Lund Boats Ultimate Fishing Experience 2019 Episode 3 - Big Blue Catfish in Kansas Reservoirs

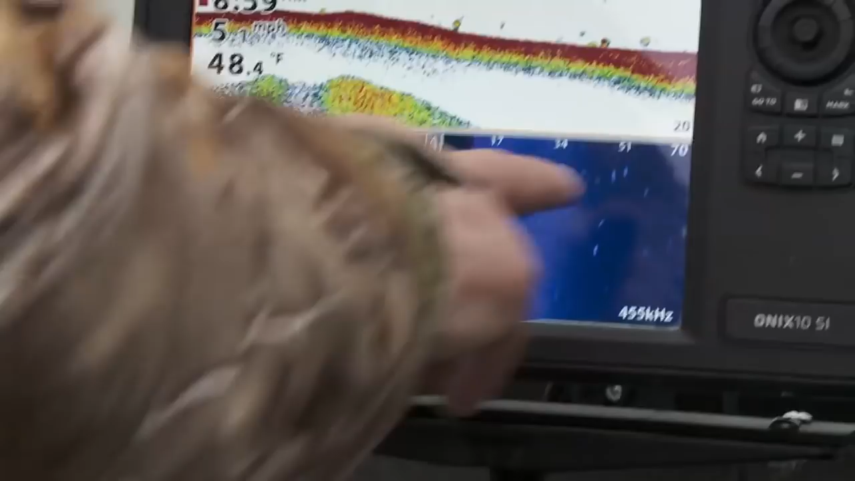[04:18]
On screen: water 48.4°F
But I think we'll go out here, what we want to do is we got this on side scan and we're just looking for scattered concentrations of fish.
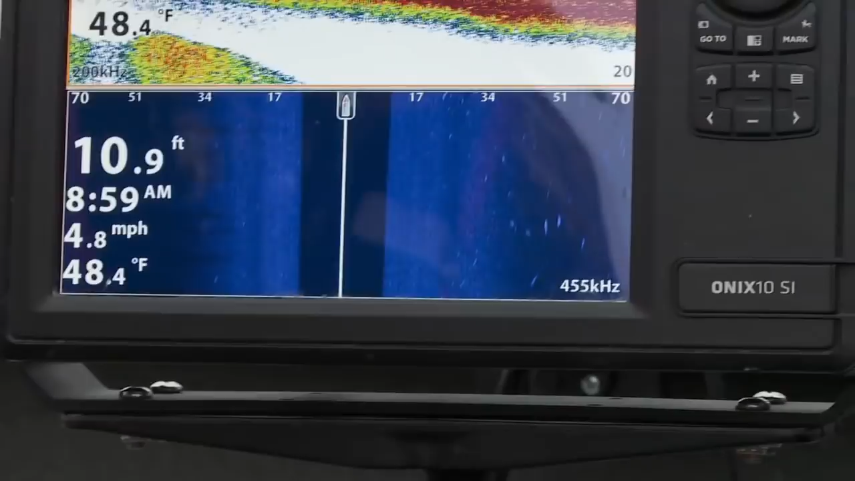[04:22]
On screen: depth 10.9 ft, water 48.4°F, speed 4.8 mph
Right. So, all these little white marks we're seeing, that's fish.
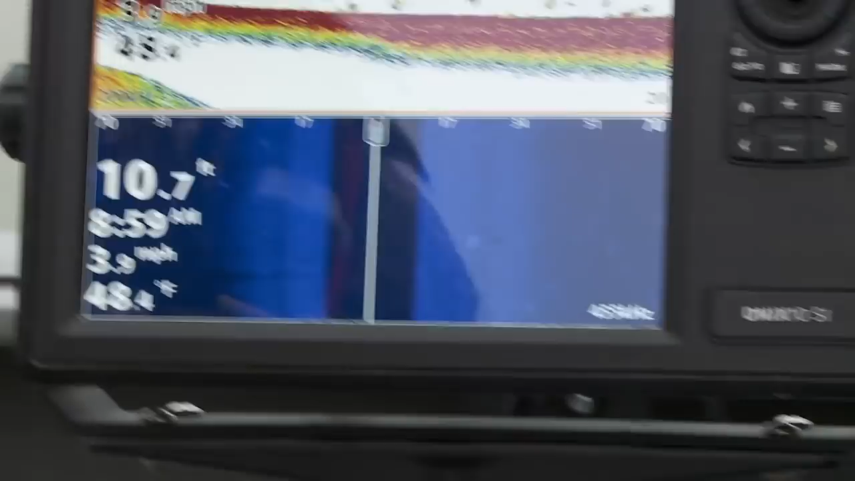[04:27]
So, we want to just find the highest concentration we can. We'll see what we got.
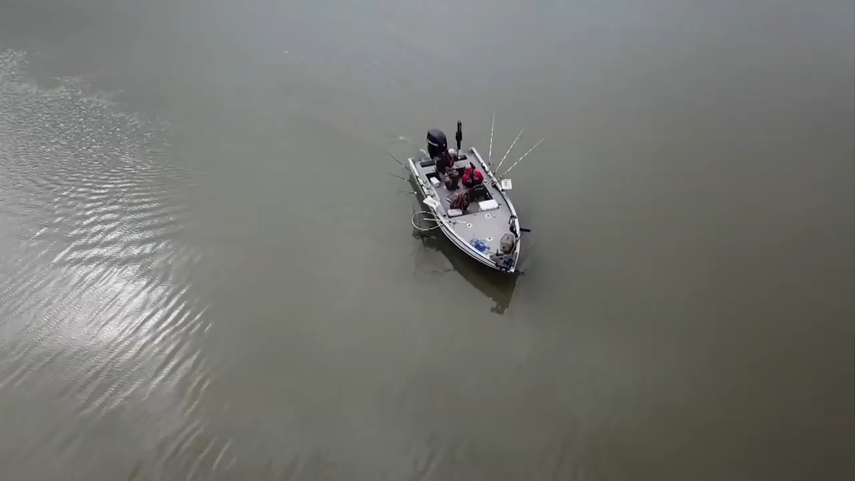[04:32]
You know, and again, we're fishing in that 5 to 10 foot of water. Right. Yeah. You know, and later today, we'll probably be fishing in 2. Yep.
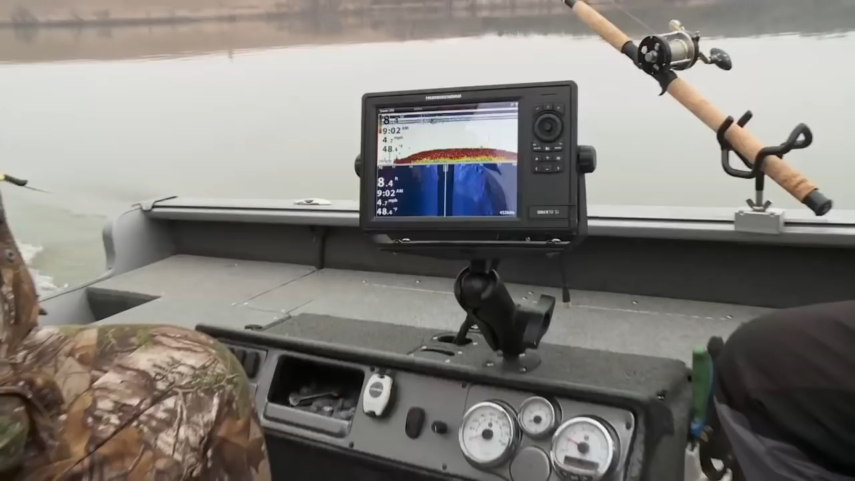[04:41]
So, we're kind of rolling off of that 7 foot.
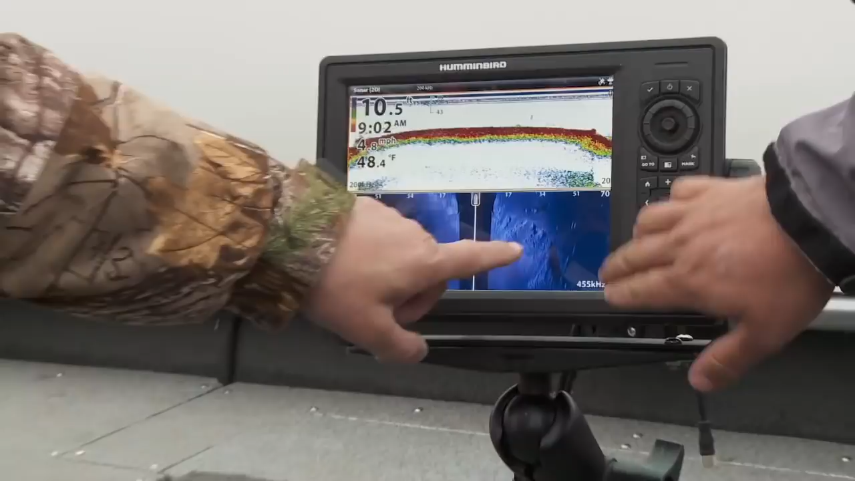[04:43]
On screen: water 48.4°F
There's that rocky lake fish. Do you see those fish hanging right there?
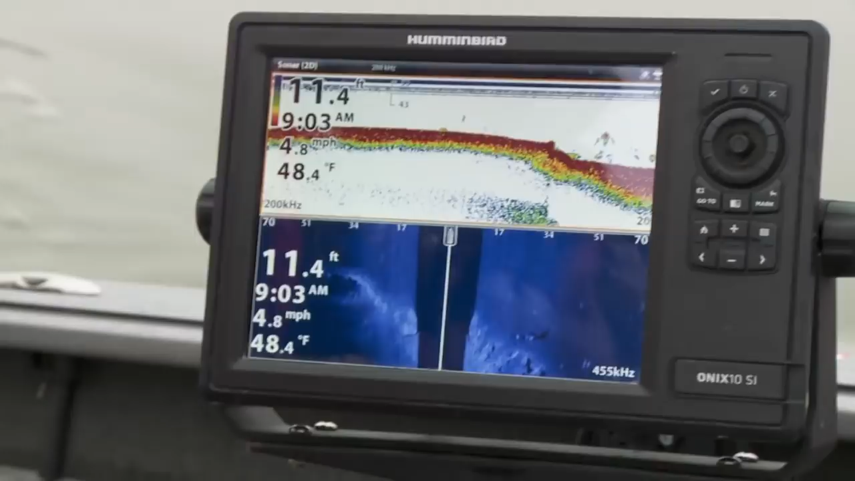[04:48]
On screen: depth 11.4 ft, water 48.4°F, speed 4.8 mph
So, we go from 7 to 13 feet of water, basically. Not a lot of fish there, but.
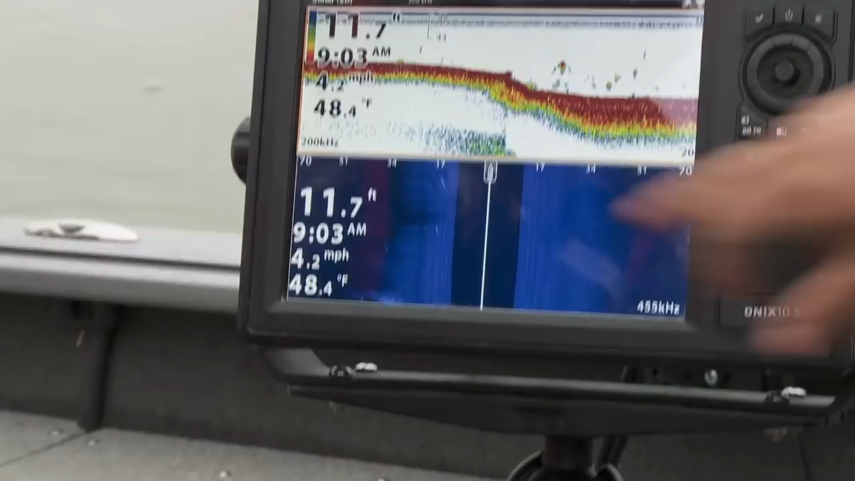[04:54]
On screen: depth 11.7 ft, water 48.4°F, speed 4.2 mph
There's a good one right there. That's a good fish. Right there's a good fish. You want to set up and fish right here for a minute?
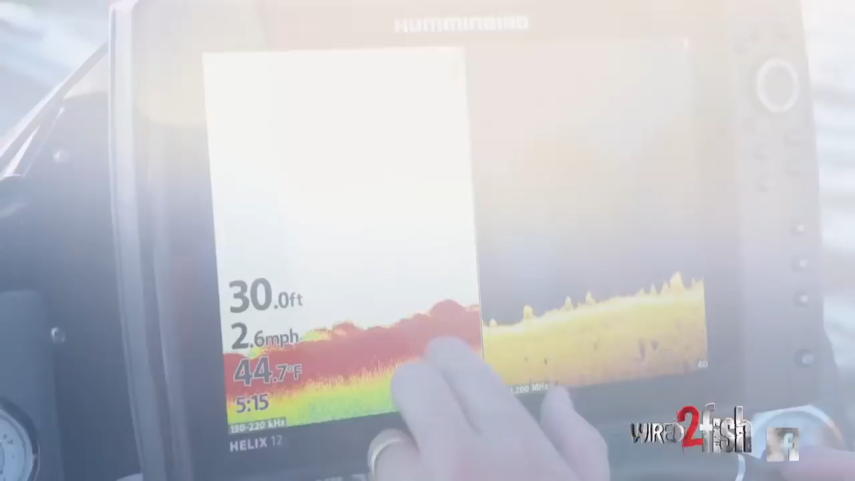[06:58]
On screen: depth 30.0 ft, water 44.7°F, speed 2.6 mph
Sonar technologies like side and down imaging coupled with accurate mapping take the guesswork out of fish location. When you finally find the sweet spot,
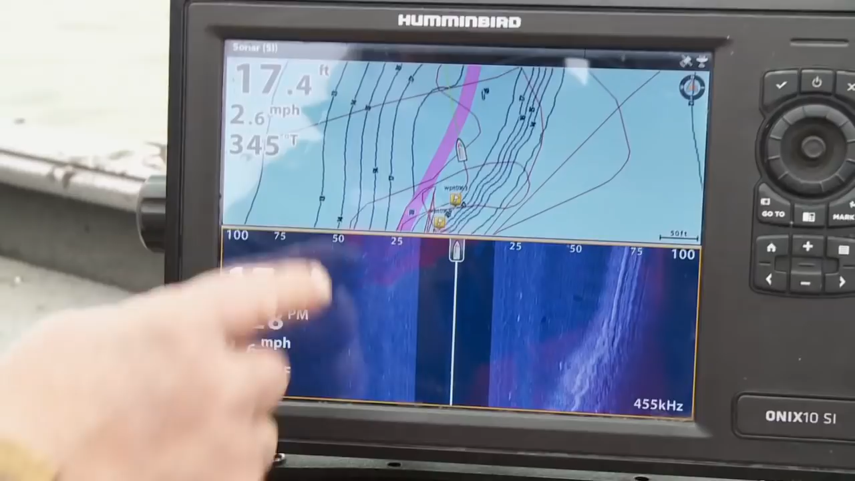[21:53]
On screen: depth 17.4 ft, speed 2.6 mph
This is the old channel, and there's a rock bluff right here.
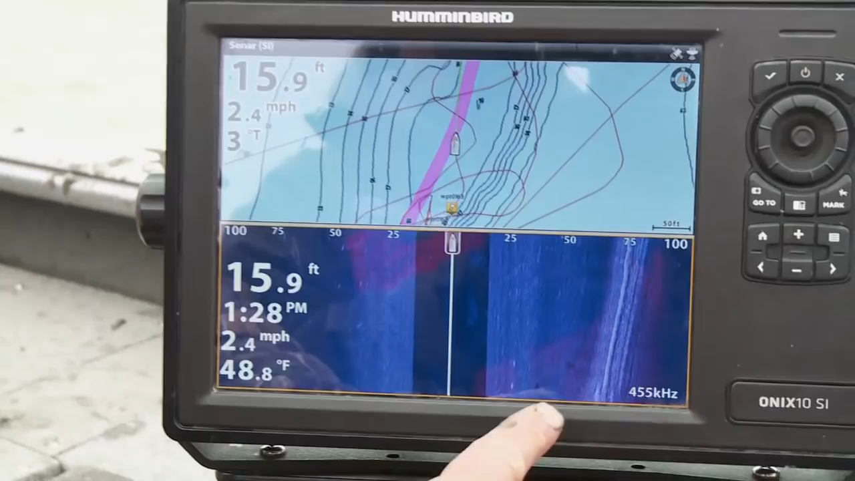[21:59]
On screen: depth 15.9 ft, water 48.8°F, speed 2.4 mph
And these fish are in that channel. All of our fish have been coming right along that rock bluff today.